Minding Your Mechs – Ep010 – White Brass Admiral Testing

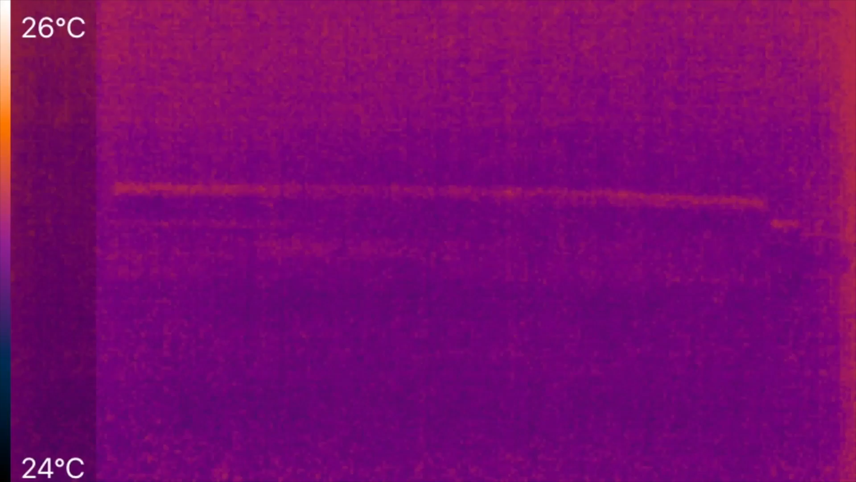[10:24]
On screen: scale top 26°C, scale bottom 24°C
You want what's called a black body radiator. Something that's very good at it. Because that's what the cameras are calibrated for. So what we're going to do is send 30 amps through this. Now the resistance of this stainless steel Admiral. Was very close to that of the copper broadside.
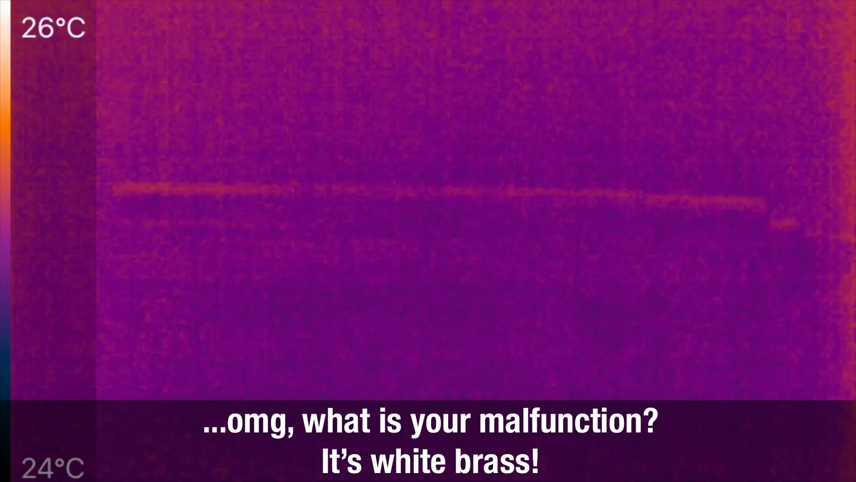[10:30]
On screen: scale top 26°C, scale bottom 24°C
So I don't expect much of the way of heating. But let's find out. This is the drip tip in my right fingers. And the butt in my left one. And 30 amps continuous is now flowing through the mech.
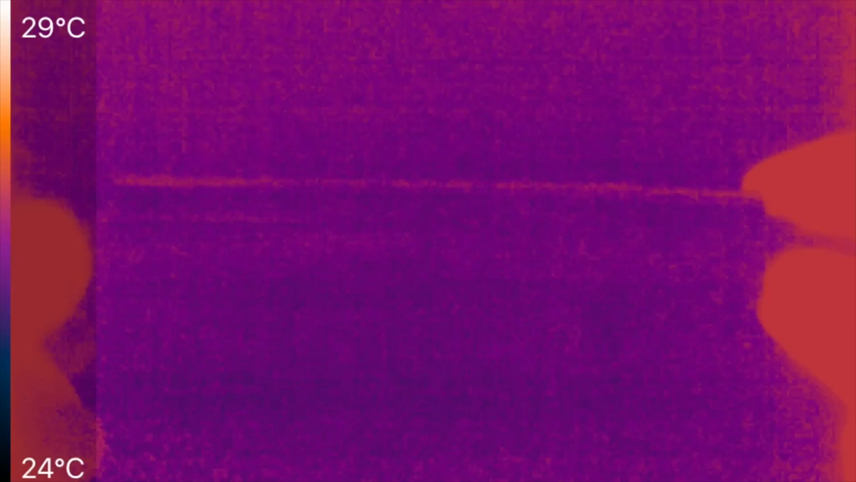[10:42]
On screen: scale top 29°C, scale bottom 24°C
And it took actually quite a while. For even my fingers to do anything. The last time.
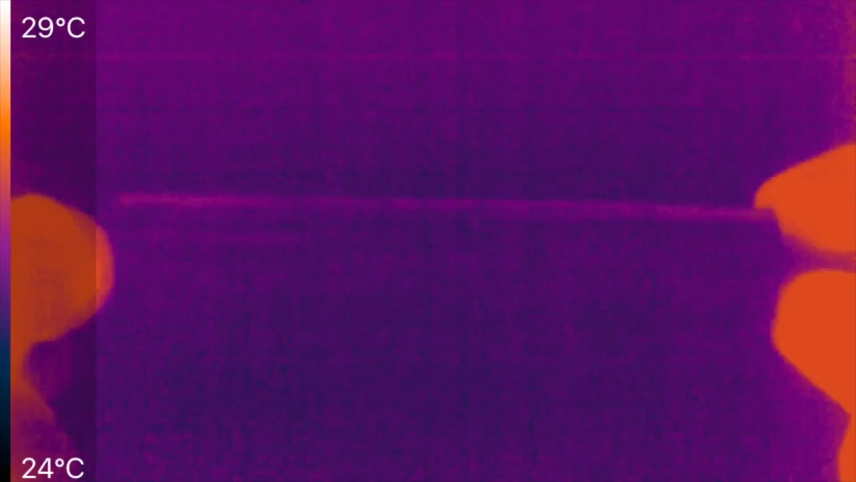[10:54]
On screen: scale top 29°C, scale bottom 24°C
And just seeing if I can get my thumb. Now I want to keep. I think I'm going to keep my thumb in the picture. Because I like this darker palette. But when it shifts the darker. A little bit better. A little easier to see the button. Okay. So you can see. A little bit of heating. Down near the button on the left. But what? One or two degrees? I mean right now. I mean my hands are at 29 degrees Celsius.
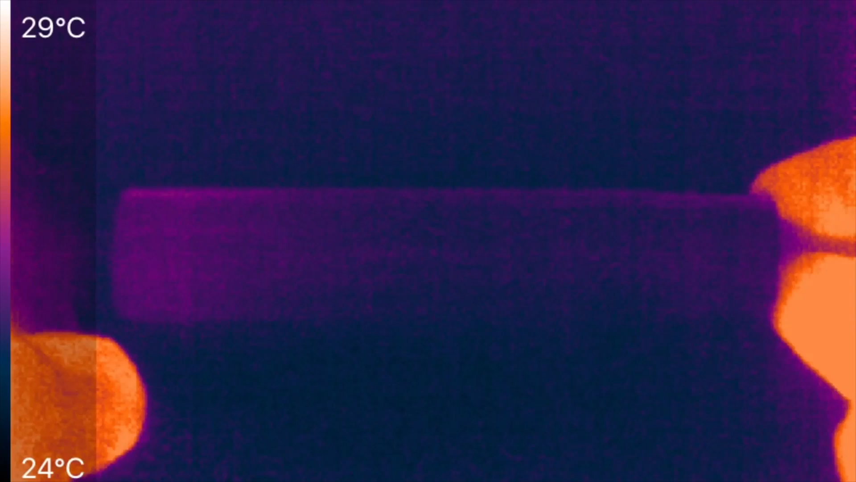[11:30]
On screen: scale top 29°C, scale bottom 24°C
Now I would expect my fingers on the right. Touching the atomizer. To maybe heat the atomizer up a little bit. And there's a lot of current flowing through the atomizer itself. There's about a half watt of heat coming out of the atomizer. Alright. So we're getting just a little bit. A couple degree change. Remember this is severe. This is 30 amps continuous. And this mech hasn't even gotten up to my body temperature yet. It's still oh I don't know. Three degrees lower than my body temperature or something. And we're you know.
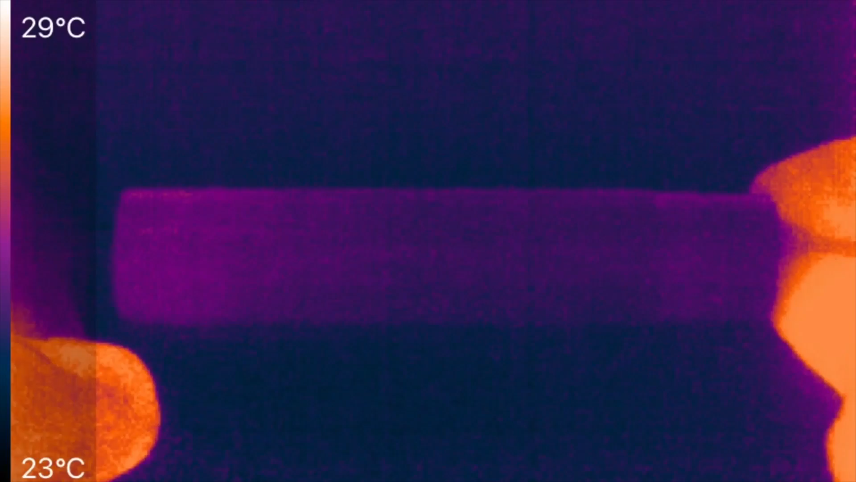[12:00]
On screen: scale top 29°C, scale bottom 23°C
Quite a ways in. And that's good enough. I'm not going to waste everyone's time. No. I can't even feel it. And just to show you. For those of you who haven't seen it. How bad metal is.
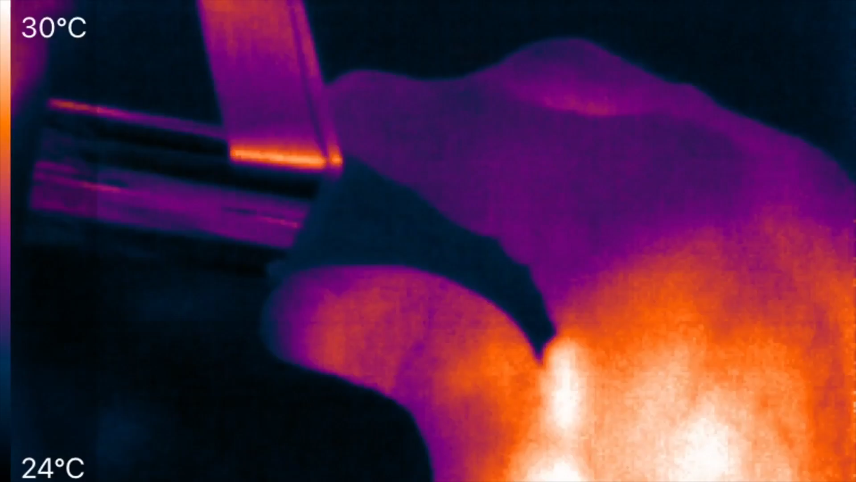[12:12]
On screen: scale top 30°C, scale bottom 24°C
This is what happens. And you can see the warm tape.
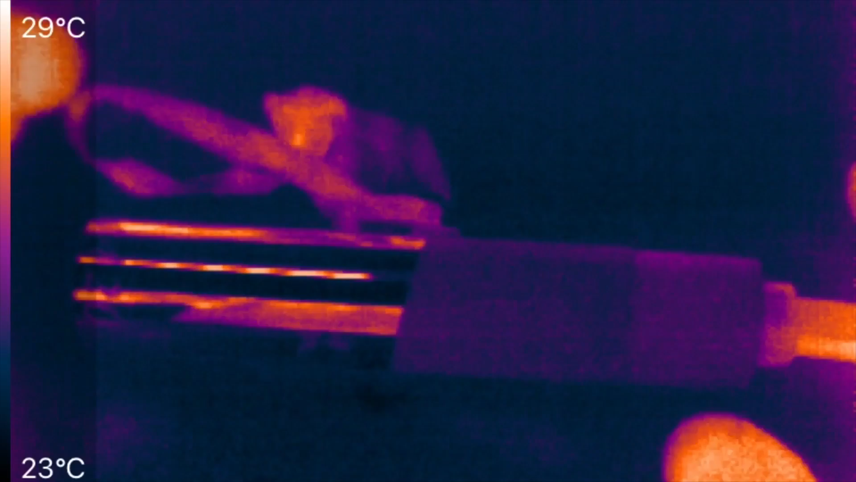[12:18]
On screen: scale top 29°C, scale bottom 23°C
In terms of being 29 degrees Celsius. In the background 24. The metal itself. Shows you reflections.
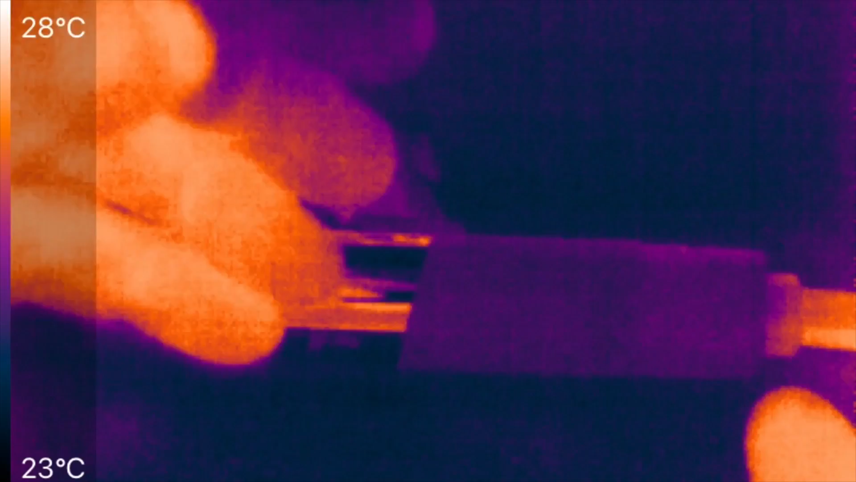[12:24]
On screen: scale top 28°C, scale bottom 23°C
So you can see my hand. In the metal. The metal. And that's what you measure the temperature of.
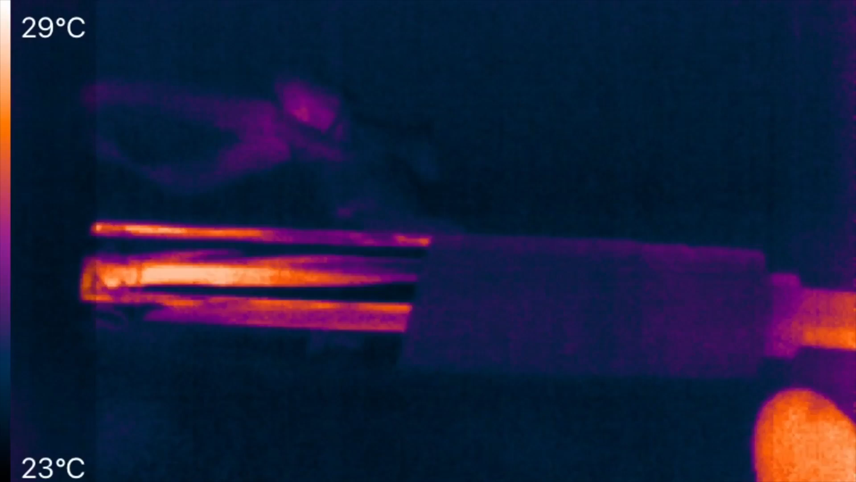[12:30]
On screen: scale top 29°C, scale bottom 23°C
The reflections. Not of the metal itself. Whereas over here on the right. Could this show up any better? Yeah. Over here on the right. The tape lets you see the actual temperature. You see the atomizer is just a little bit warmer.
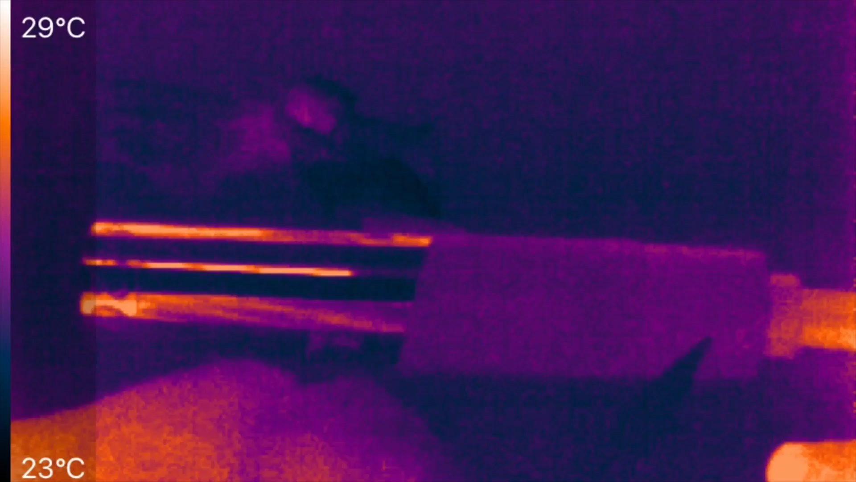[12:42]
On screen: scale top 29°C, scale bottom 23°C
And up here. You can see the cable was a couple degrees warmer. Carrying at 30 amps. And my fingers being over there.